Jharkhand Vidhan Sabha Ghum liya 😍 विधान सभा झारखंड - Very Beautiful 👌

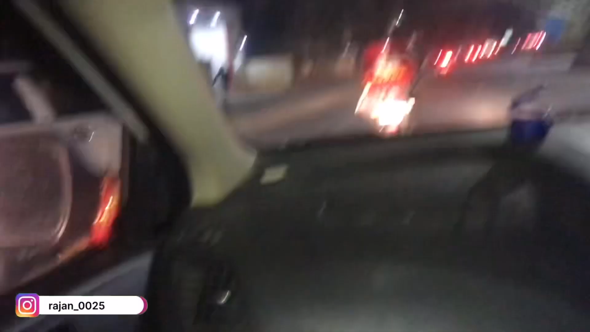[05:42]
एंड फाइनली अब जा रहे हैं घर को और अभी देख लो पहुंचे हैं गाइस यहाँ पे, आगे में हाई कोर्ट है, ये देख रहे हो यहाँ पे हाई कोर्ट।